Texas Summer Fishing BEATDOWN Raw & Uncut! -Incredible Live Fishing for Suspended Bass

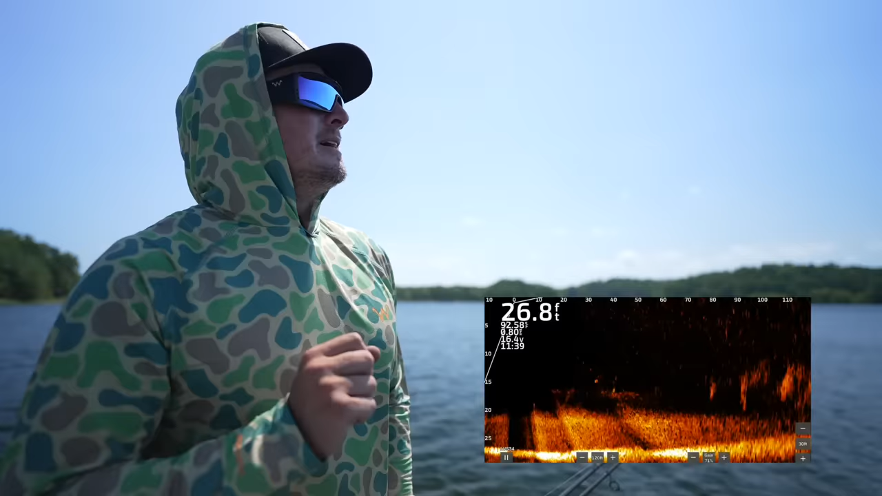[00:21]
On screen: depth 26.8 ft
to have this phenomenon that happens every single year down here in Texas.
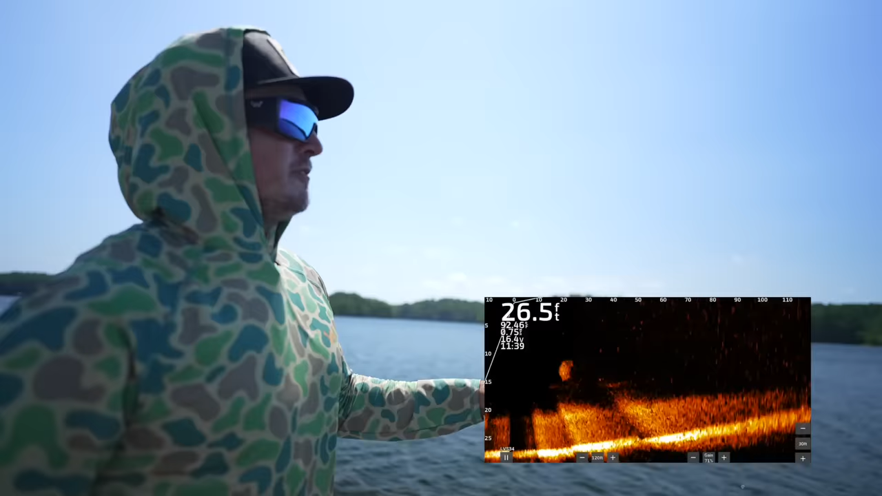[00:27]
On screen: depth 26.5 ft
We are going to be fishing for schooling fish that are absolutely out of their minds the entire video. It's not going to be something where there's like,
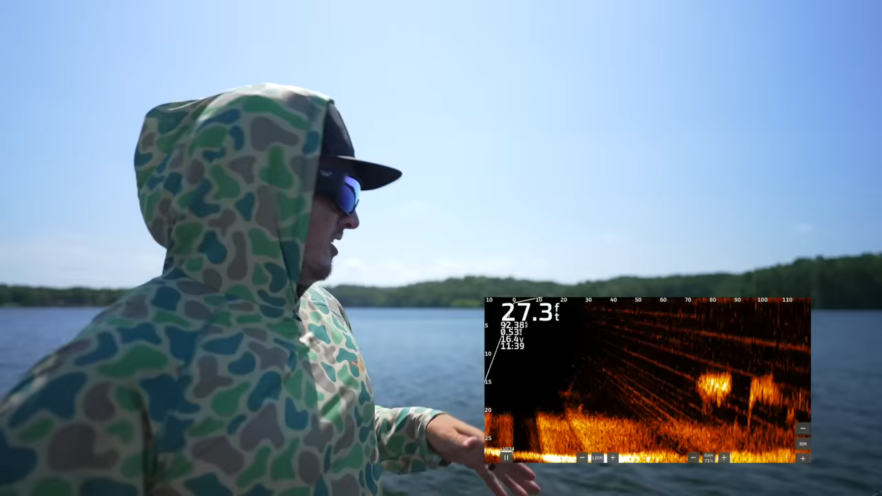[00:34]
On screen: depth 27.3 ft
you know, one fish chasing a bait ball every once in a while, or a group of fish kind of comes through. We are literally going to be surrounded in this main basin of this public lake out here by thousands of fish of all different sizes,
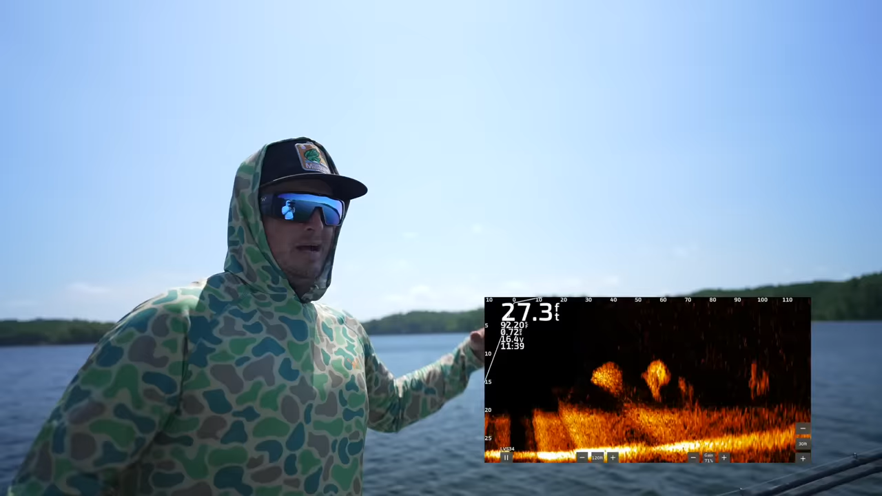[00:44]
On screen: depth 27.3 ft
up to double digit size. And we're not just going to target them with little baits or just target them with big 10 inch baits.
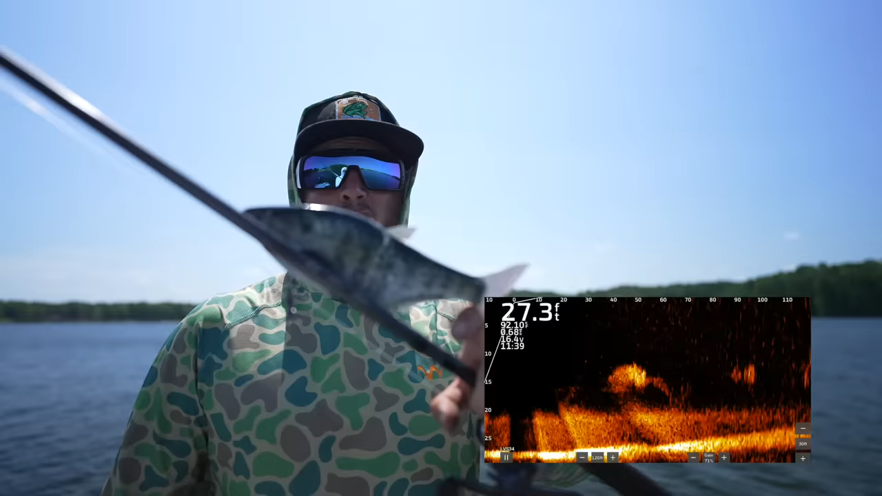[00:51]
On screen: depth 27.3 ft
We're gonna throw 1-inch baits, 10-inch baits, everything in between.
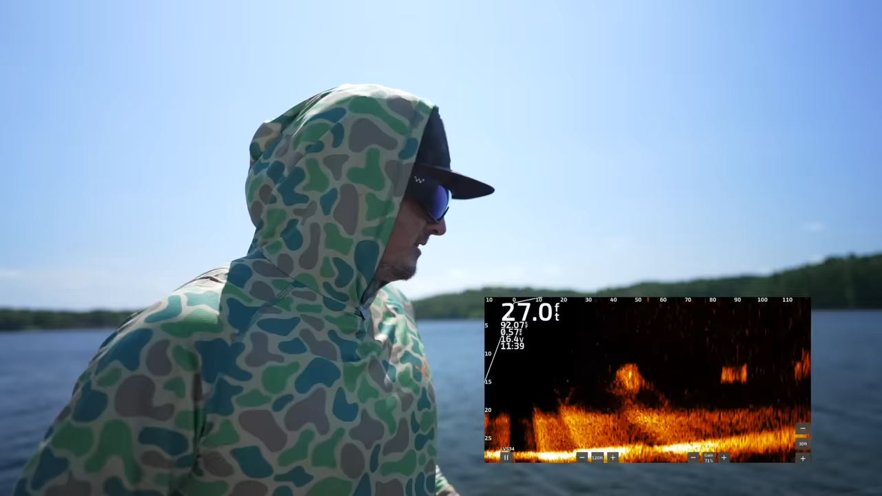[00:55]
On screen: depth 27.0 ft
And I'm gonna run the live sonar as much as possible until my phone overheats. And so you guys can see exactly how these fish are reacting the entire day.
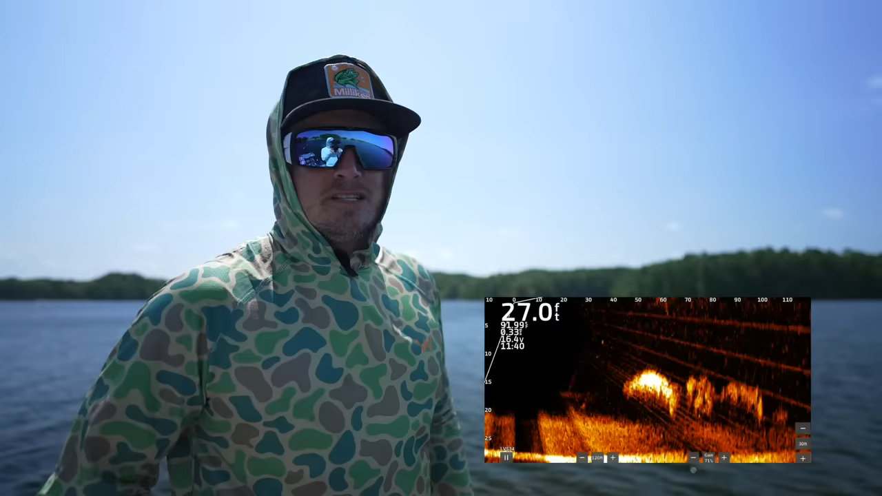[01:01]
On screen: depth 27.0 ft
I got like 20 rods on the front deck here that imitate a lot of these threadfin shad out here.
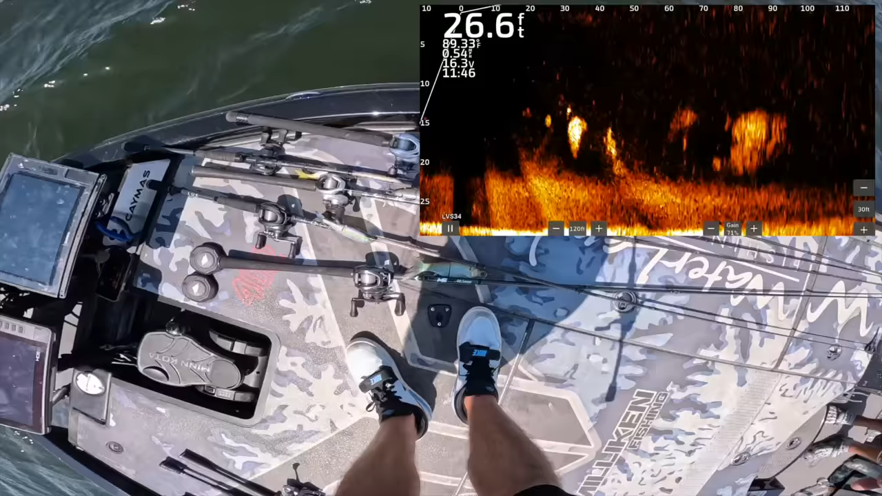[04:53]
On screen: depth 26.6 ft
Let's start small and go bigger. Kind of just see if the small baits are what they're dialed into.
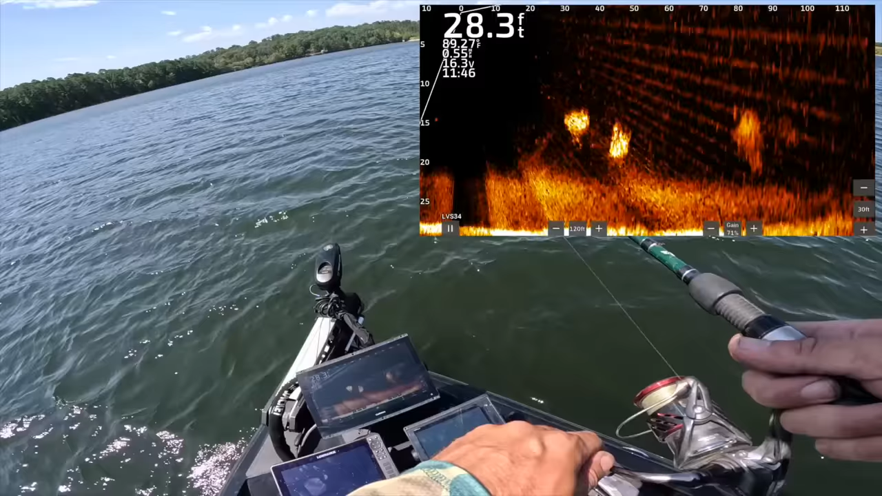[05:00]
On screen: depth 28.3 ft, water 89.27°F
A lot of times, I mean, there's a good fish right there. You can see, look how many of those fish are out there. Those are all threadfin shad, those balls out there. And we got it set on about, not about, it's at 120 feet forward.
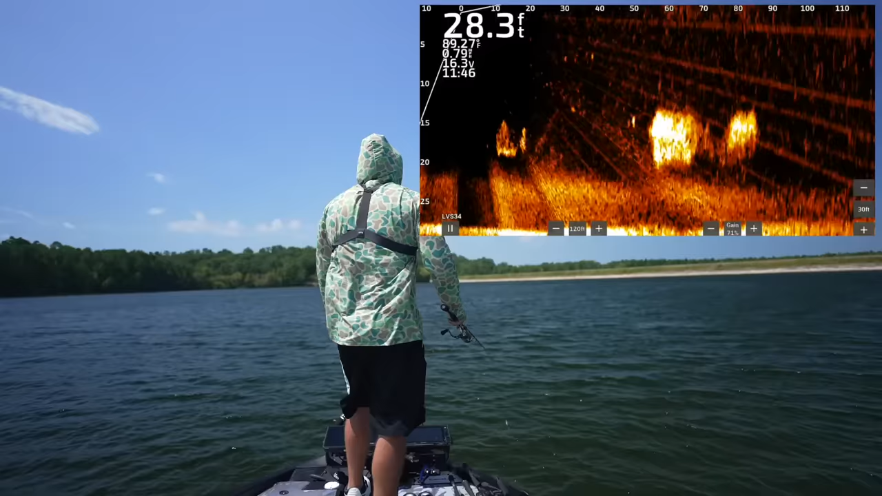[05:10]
On screen: depth 28.3 ft
So for those of you guys that are new to this, I mean, it might seem like we're in a dang aquarium out here where it's like, oh, you're just gonna cast out and catch one. And hopefully it gets to that point where they're so active that that's what we can do. But we're trying to fool fish that are eating so much of the real thing that sometimes they do get super dialed into very lifelike presentations only. There's my bait falling right there, 40. That fish is on it pretty good.
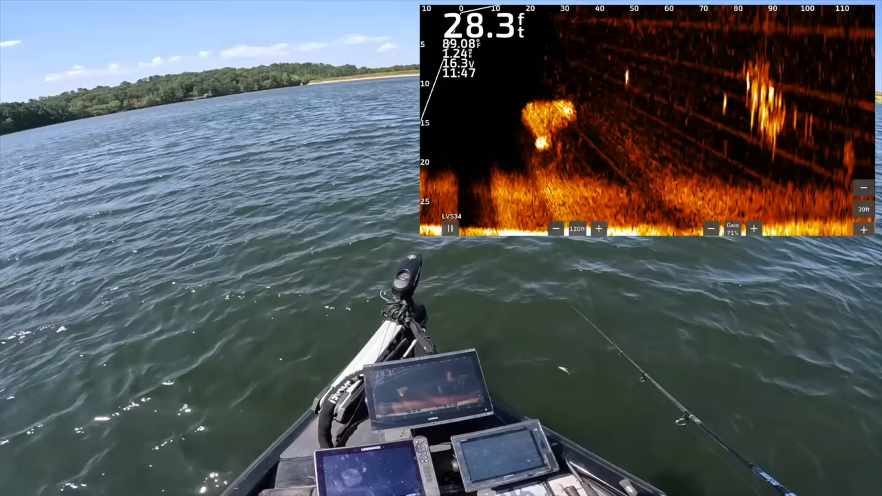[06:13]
On screen: depth 28.3 ft
Those are all bass at the end. You guys can see the difference there between the ball of threadfin shad here between 25 and 45 feet of water, and then that school of bass. And the school of bass, I'm having to turn the transducer because they're moving so quickly. I mean, that's a guaranteed catch. We're gonna throw this hover juggle in there. It's sexy as hell, and these guys are gonna eat it. Hopefully it's a big one. There looks like there is a couple better marks in there. This wind is blasting today, so hopefully you guys can hear anything I'm saying. And it's also making it really not fun to cast this 1/16 ounce bait more than, you know, 70 feet out there. But let's get a good cast on this group of fish. Kind of spiraled on me. They're running away from the boat. Look at that. They're probably not scared of the boat.